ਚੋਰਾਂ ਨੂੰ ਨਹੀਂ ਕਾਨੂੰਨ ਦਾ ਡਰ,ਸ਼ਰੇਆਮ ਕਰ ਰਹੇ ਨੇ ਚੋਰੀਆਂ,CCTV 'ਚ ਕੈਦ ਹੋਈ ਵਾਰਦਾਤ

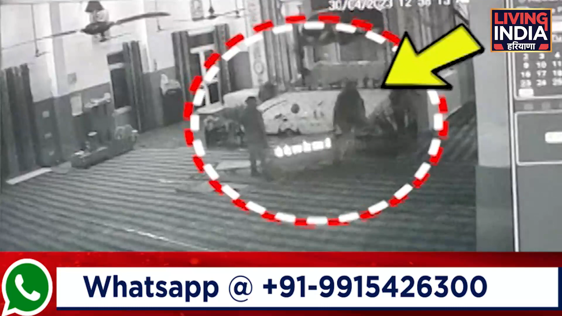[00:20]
लजा रही ने ते दूजी वीडियो दे विचे चोर गुलक नू टंडे दे नाल तोड़ दे नजर आ रही ने देरा बाबा सेंट � गज्जी दे परवंदका दे मुताबक चोर हजारा रुपय दी नगदी चोरी कार के लेगे ने
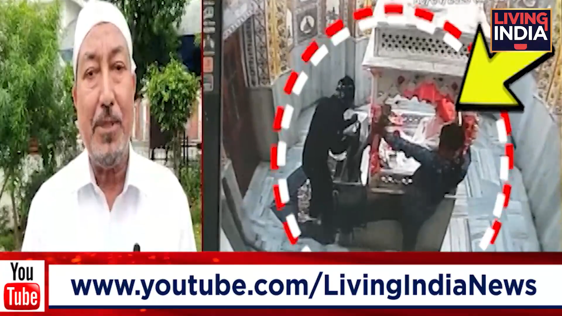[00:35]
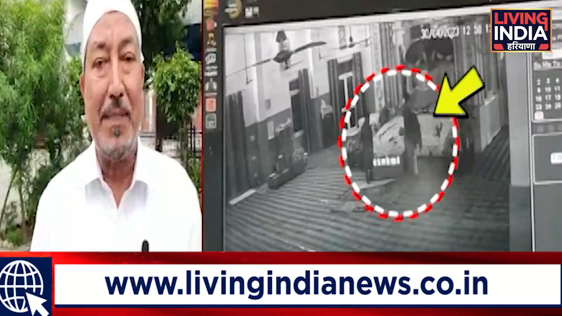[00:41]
गोल कुनू अधाक किलुम्टर लाइयन दे या उस्थे तोड के पैसे कटके ते उस्थे सट जन दे या